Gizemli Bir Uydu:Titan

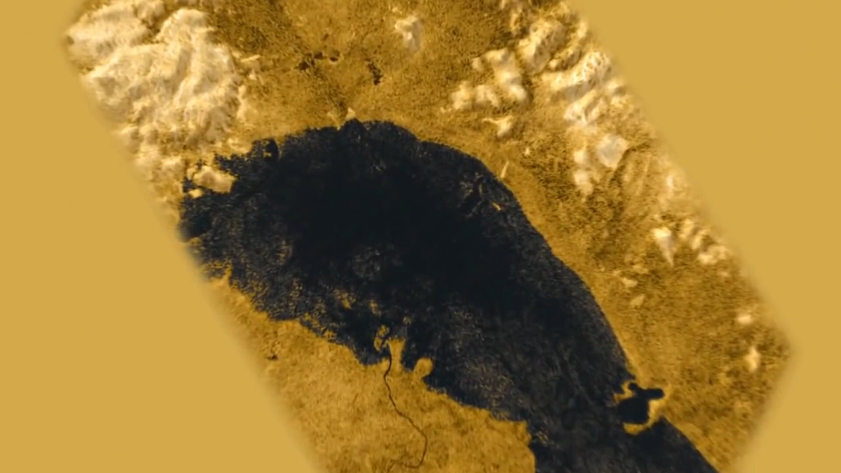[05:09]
Bu göllerde görülen güneşin yansımaları göllerin kum veya buzdan ziyade sıvıyla dolu olduğunu doğruluyor.
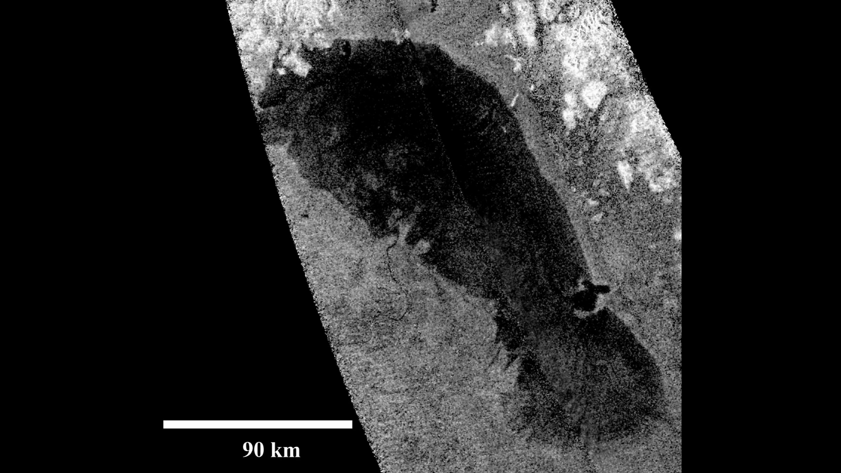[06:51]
güney kutbunun yakınında Ontario Lacus adlı esrarengiz bir karanlık özellik keşfedildi ve daha sonra bunun bir göl olduğu doğrulandı. Cassini'nin radarı kuzey enlemlerini görüntülediğinde ise noktalar şeklinde birçok büyük ve pürüzsüz,
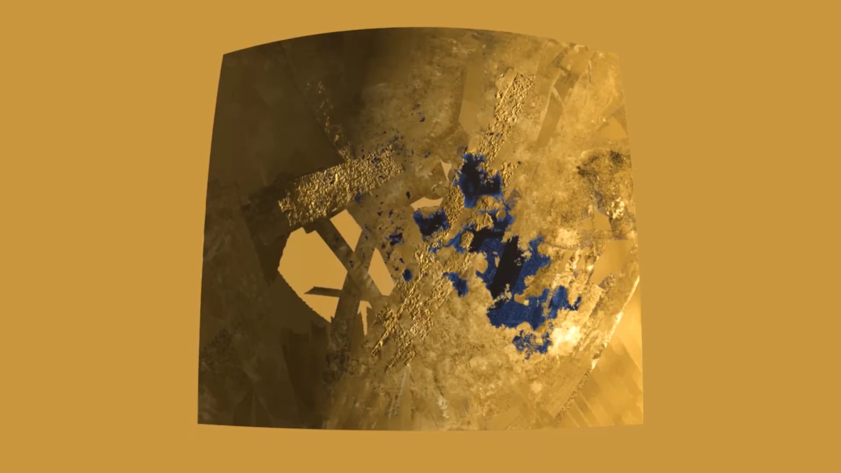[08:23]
Bu, Titan'daki en büyük ikinci göldür ve Amerika'daki Michigan Gölü kadar büyük 3 gölü doldurmaya yetecek kadar metan içerdiği tespit edilmiştir.